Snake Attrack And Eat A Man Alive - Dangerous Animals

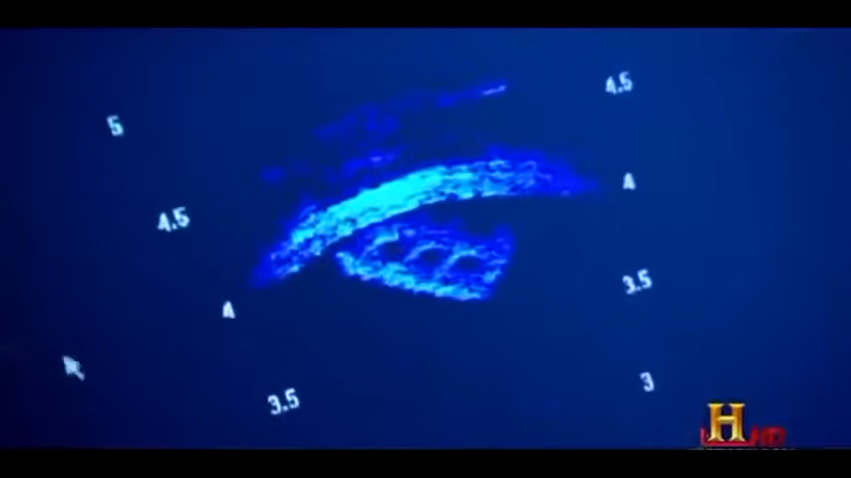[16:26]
Now, this brick is only about 4 feet away, but in Venezuela, while you're looking for snakes,
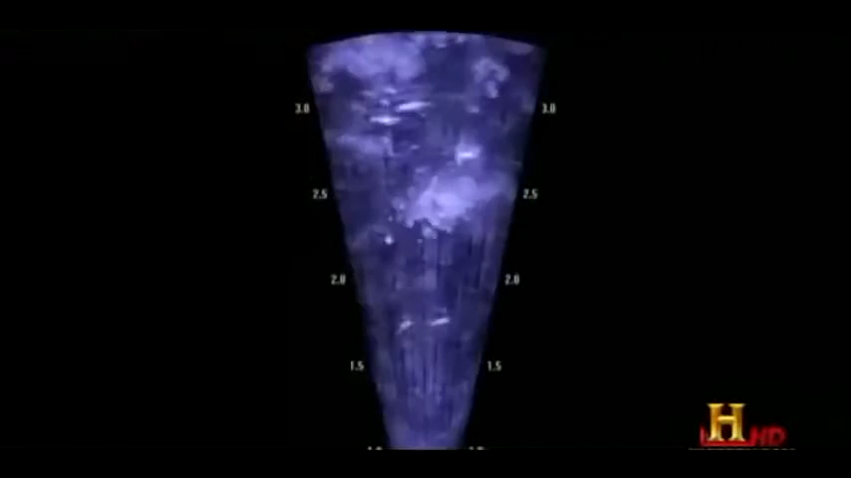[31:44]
But here, the Ditson sonar sees everything. Oh, there's some fishes. A whole bunch of fishes, look. All right, piranhas.
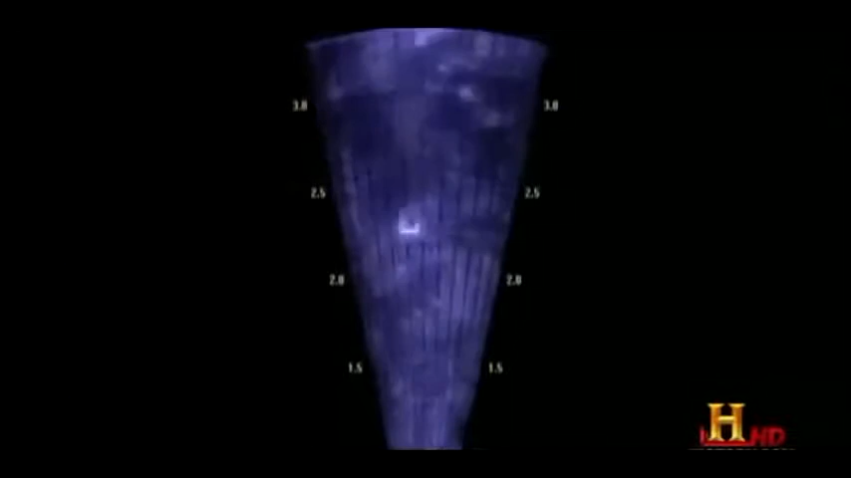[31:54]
Then something much bigger appears on the sonar.
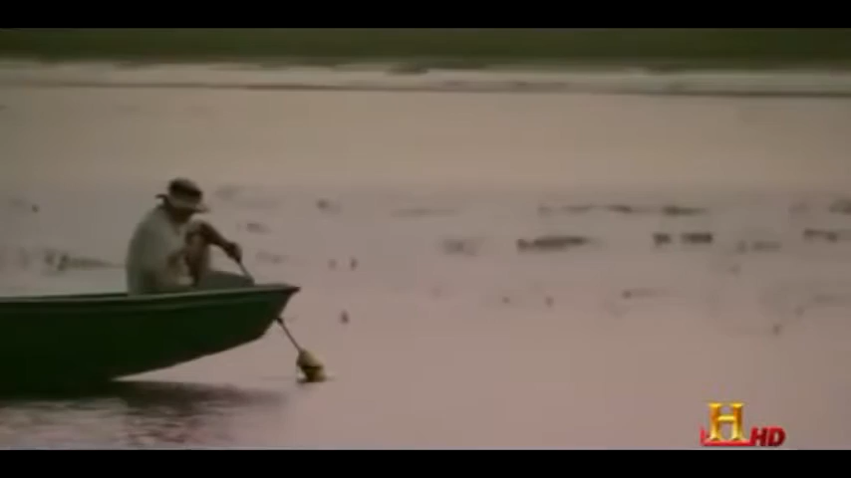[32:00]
There's some shadow here. And I see the bubbles right in front of me.
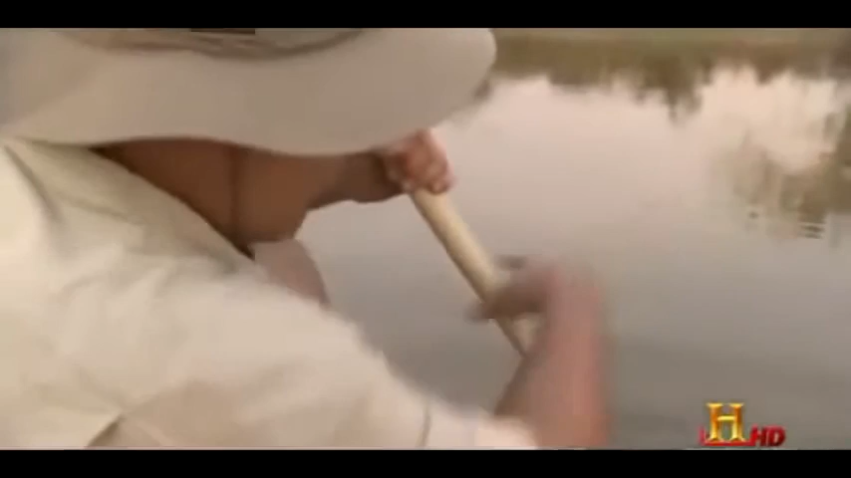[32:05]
I'm trying to see it under the water with the sonar.
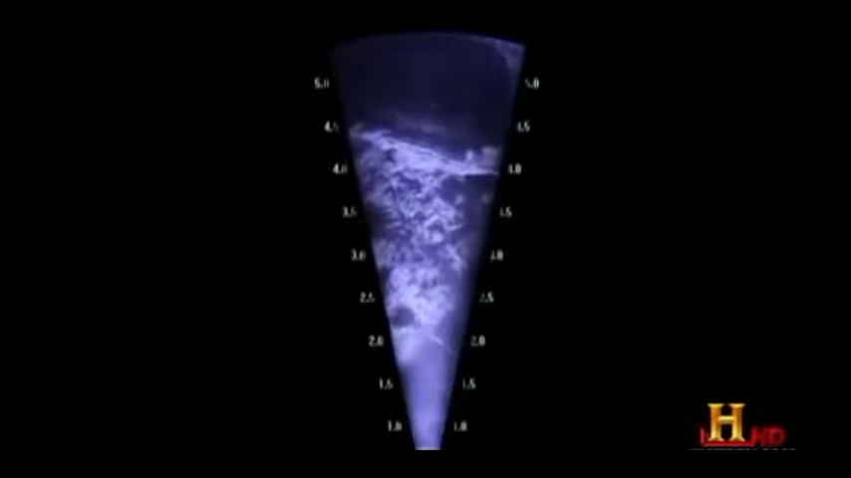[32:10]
What Rivas sees is the outline of a crocodile. And it's huge.
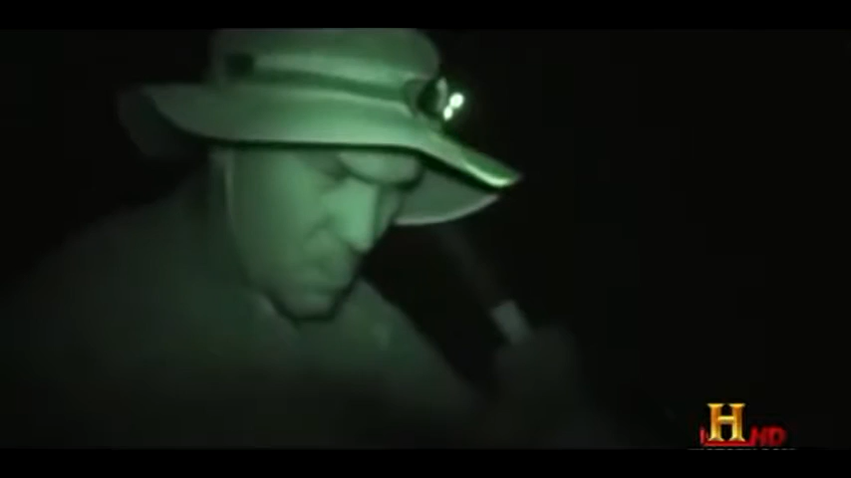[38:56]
Rivas is hoping for a glimpse of the snake's distinctive coils. And he gets one.
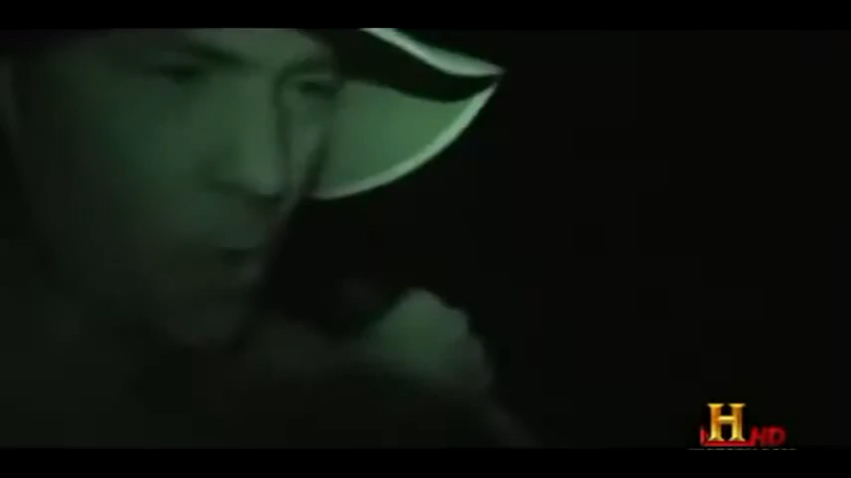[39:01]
Oh, wow, there's a big guy right here. Right ahead of us. Victor, check esta bonita aquí que está aquí. Aquí en el lado. Check this out. This really looks like an anaconda right here. Right in this patch of vegetation. ¿Sientes algo ahí? Is this a giant anaconda? Victor, aguántate, aguántate. It's a really big thing right there.
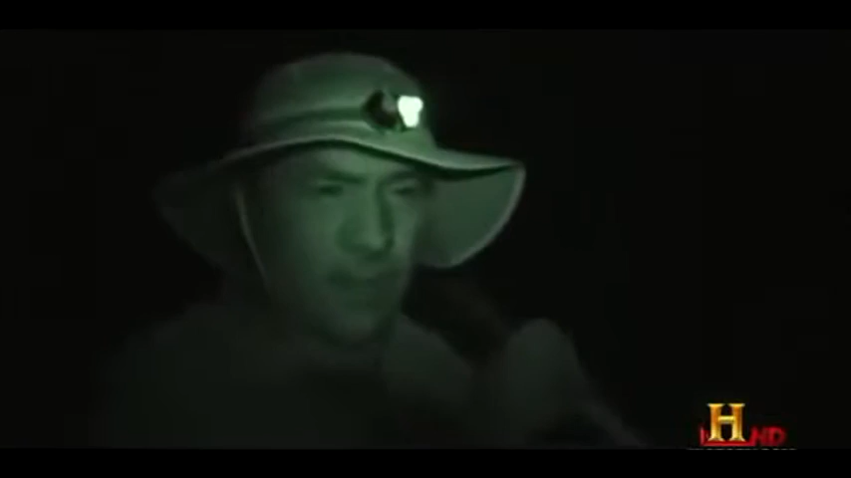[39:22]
That is a big guy.
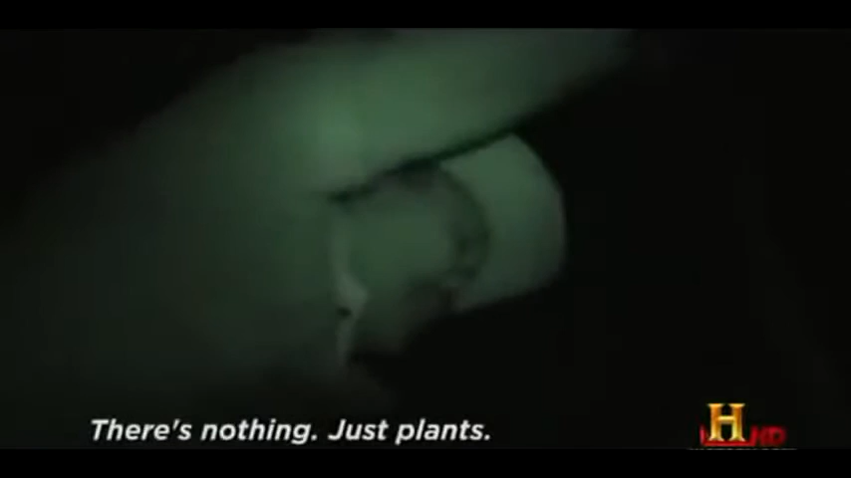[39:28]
No hay nada, pura water. But the shape disappears into the dense underwater vegetation.
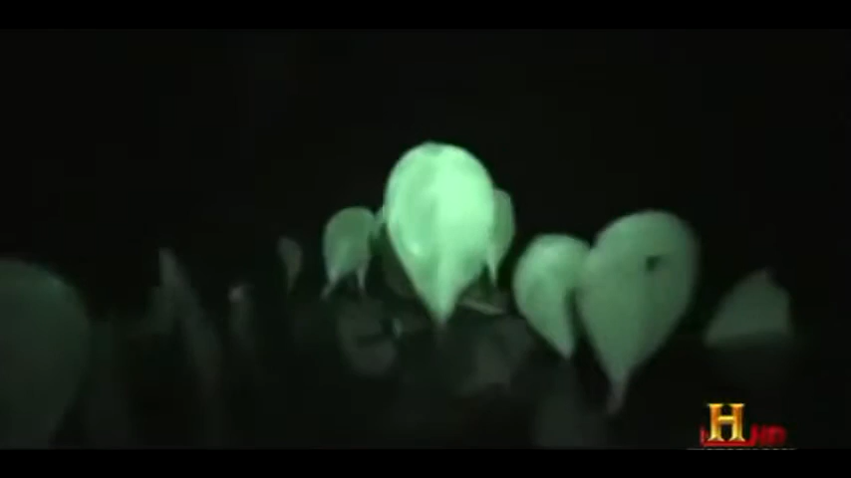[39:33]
The team combs this section of the river again. Por allá. But can't find the snake. No sientes nada, busca allá. Nada. No hay nada.
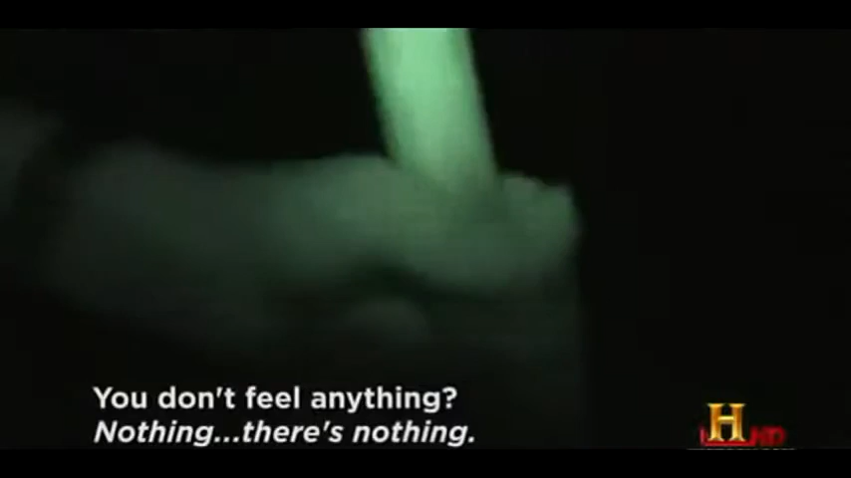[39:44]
But there is hope. The sonar has recorded the entire search.
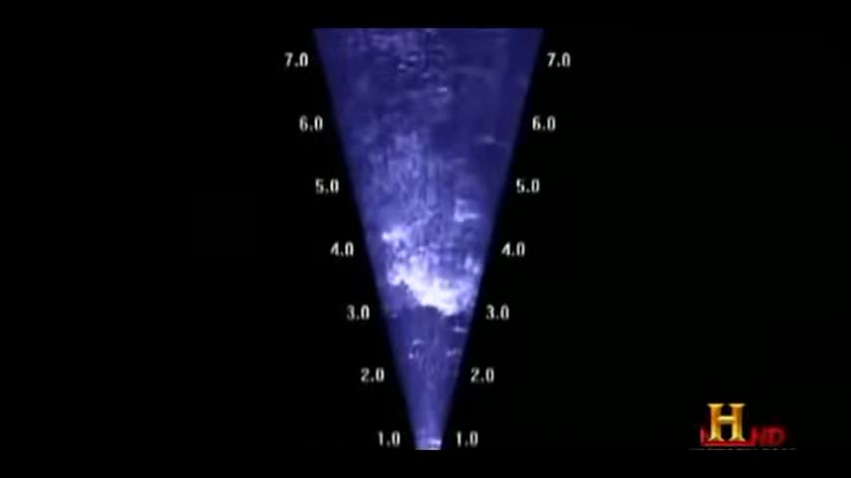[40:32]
A snake 5 feet across would truly be a giant.
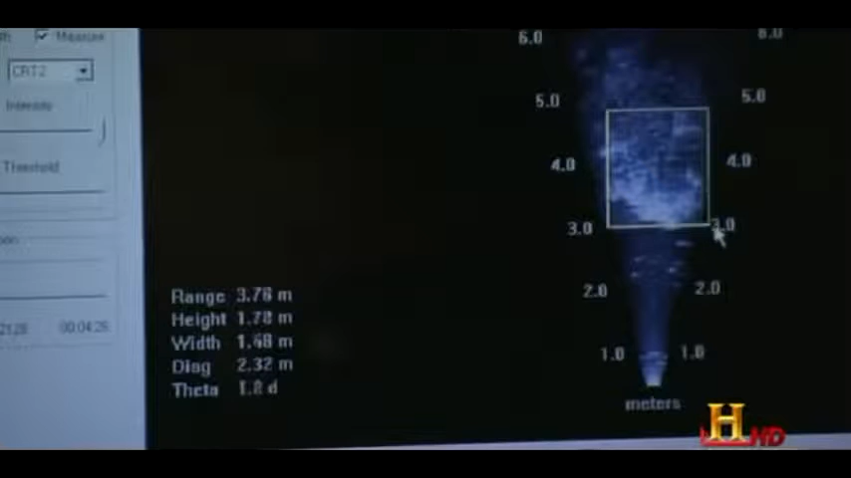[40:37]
But what Rivas sees is just an illusion on the river bottom.